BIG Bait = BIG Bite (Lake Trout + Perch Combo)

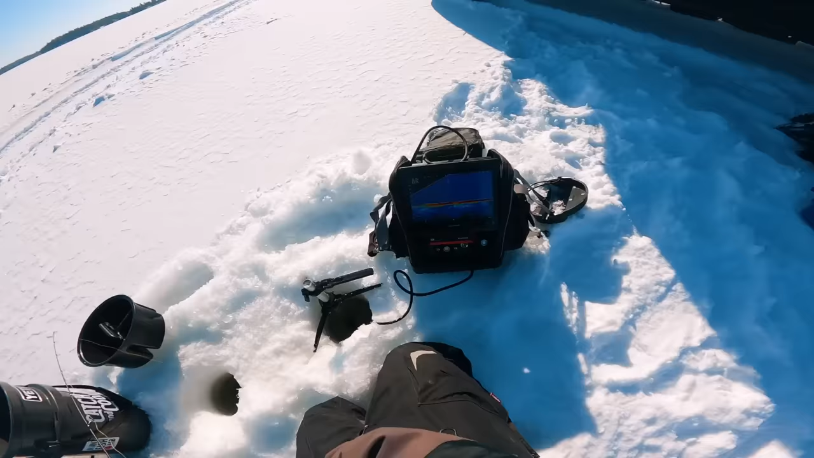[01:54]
Well, Brandon and I are out on Lake of the Woods and we, dude, it's loaded. There's two fish that just came off the bottom. Oh, you're hooked up already. Oh man. There's more fish falling this one up.